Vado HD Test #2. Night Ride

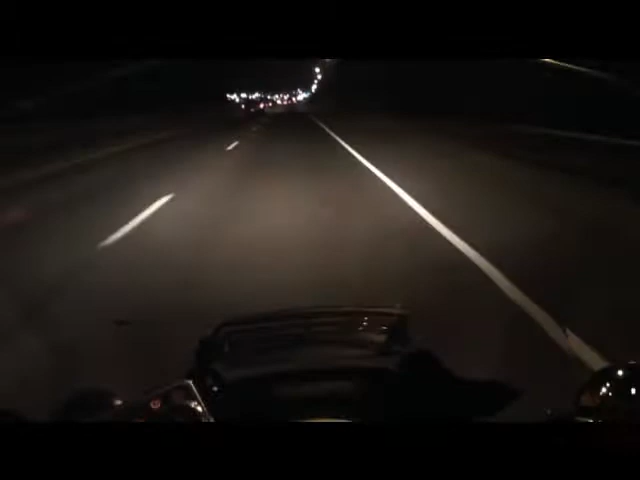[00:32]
hello everybody Smyrna Cowboy here for the second test of the Votto HD camera it's a night a night test I pulled the camera angle back a little bit we'll see how that works out and I think I know why you have a lot of wind noise when I pull the visor down because when I had this camera this helmet modified for the Kodak V570 in
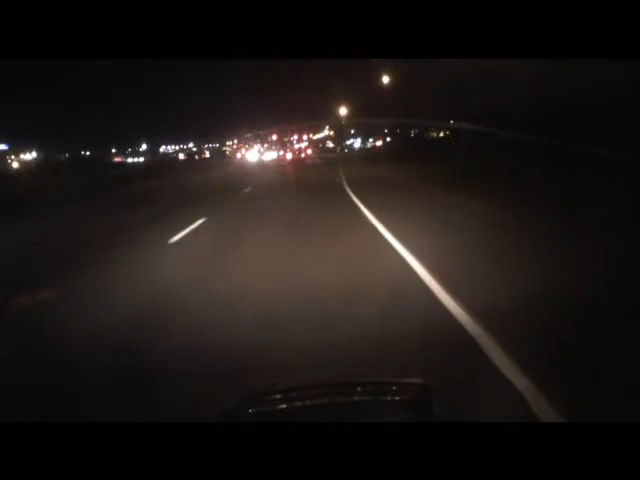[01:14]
it created a small gap between the visor and the seal so I'm thinking that that is the reason why you get a lot of wind noise with the visor down because it's just flowing up through that small gap I guess I could take some very minute piece of weather stripping and seal that hole but this is just preliminary testing